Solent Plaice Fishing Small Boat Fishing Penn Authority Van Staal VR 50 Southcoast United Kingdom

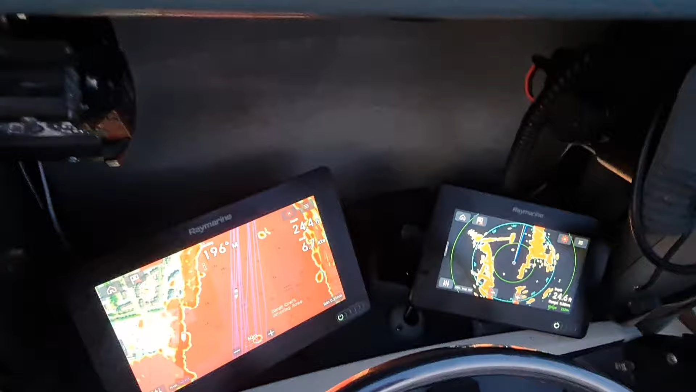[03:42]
I thought I'd put the radar on, as I say, it's not something I use often, only when needed.